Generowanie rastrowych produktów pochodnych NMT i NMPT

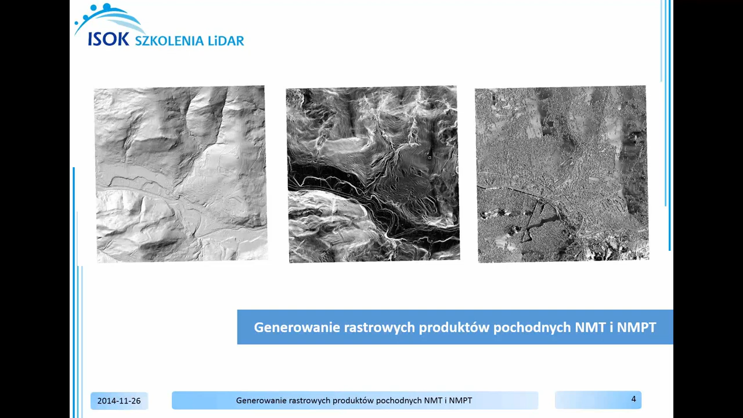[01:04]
Następnie z numerycznego modelu pokrycia terenu wygenerowany zostanie model ekspozycji. Utworzona warstwa ekspozycji może sprawić trudność w interpretacji z powodu domyślnej kolorystyki, jaką są odcieni szarości.
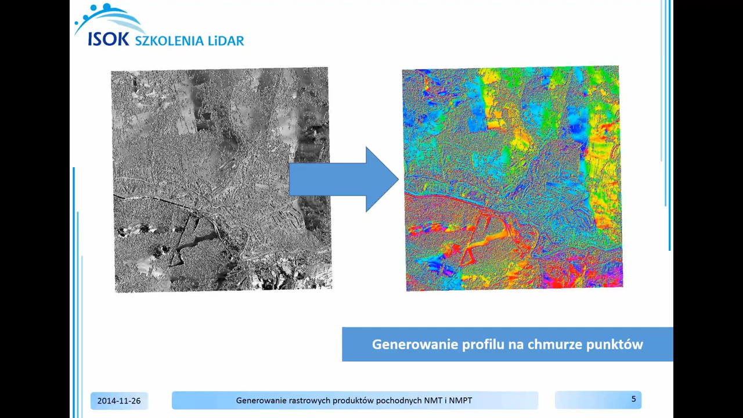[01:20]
W zależności od kierunków spadku, w celu poprawy wyglądu warstwy istnieje możliwość wczytania wcześniej utworzonej symboliki, co zostanie wykonane w drugim etapie ćwiczenia.
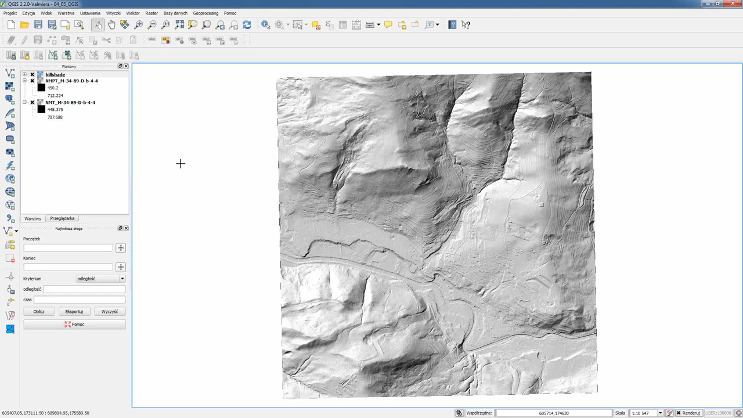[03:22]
Jako drugi powstanie model spadków korzystamy dokładnie z tego samego narzędzia, zakładka raster, analiza, numeryczny model terenu. Również w raster źródłowy wskazujemy NMT i wskazujemy ścieżkę zapisu pliku wynikowego. Zapisujemy go jako slope i klikamy zachowaj. Następnie w opcji generuj zmieniamy cień na spadek.
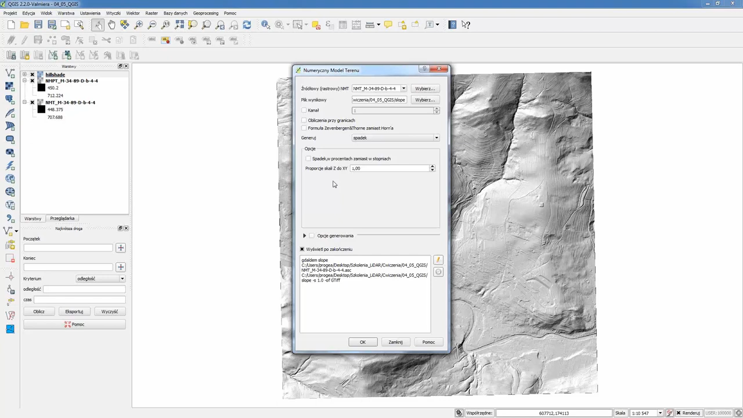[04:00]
W opcjach dodatkowych można zmienić stopnie na procenty oraz proporcje skali Z do XY. Klikamy OK i również czekamy na informacje o wygenerowaniu modelu spadków. Zamykamy okno dialogowe i w oknie zawartości i w oknie roboczym pojawił się nam wygenerowany model spadków. Jako ostatni wygenerujemy model ekspozycji.
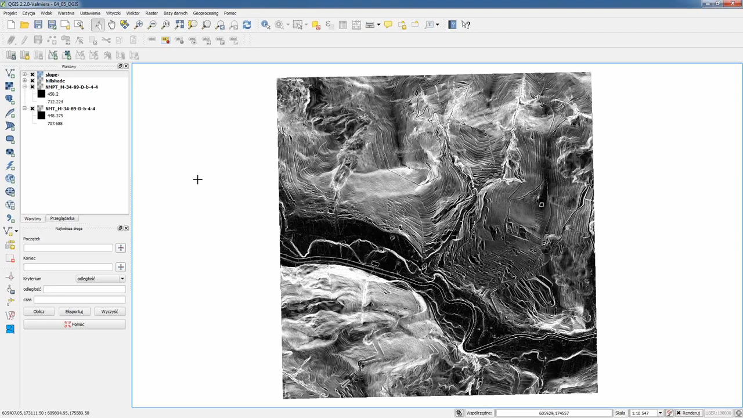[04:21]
Korzystamy ponownie z tego narzędzia. Co wcześniej, zakładka raster, następnie analiza, numeryczny model terenu. Tym razem jako raster źródłowy pozostawiamy numeryczny model pokrycia terenu, czyli NMPT. Wskazujemy plik wynikowy, nazywamy go aspekt i klikamy zachowaj.
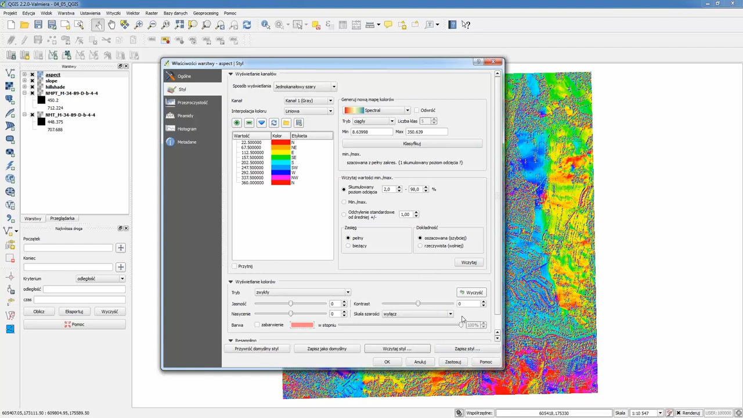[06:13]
W ten sposób zdefiniowaliśmy nadanie barw dla warstwy aspekt, czyli modelu ekspozycji. Ćwiczenie polegało na poznaniu procesu generowania rastrowych produktów pochodnych w postaci map spadków, ekspozycji oraz cieniowanej rzeźby.
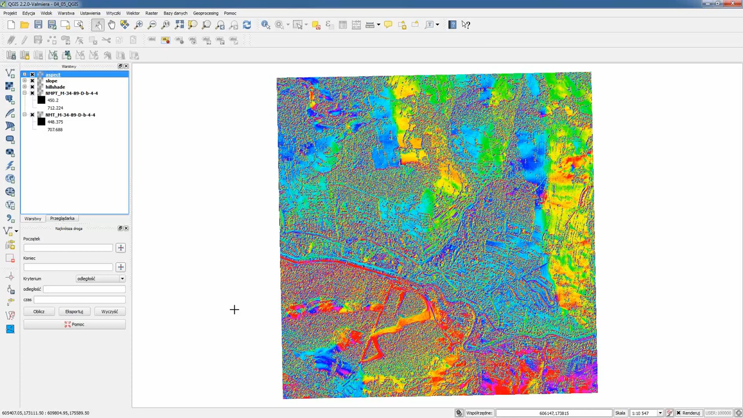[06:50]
Z danych numerycznego modelu terenu oraz numerycznego modelu pokrycia terenu. Warstwy mają szerokie zastosowanie w analizach topograficznych oraz wielokryterialnych, jak również w procesach decyzyjnych. Mniejsze ćwiczenie możliwe jest do wykonania w innych programach przeznaczonych do pracy z wysokościowymi danymi rastrowymi.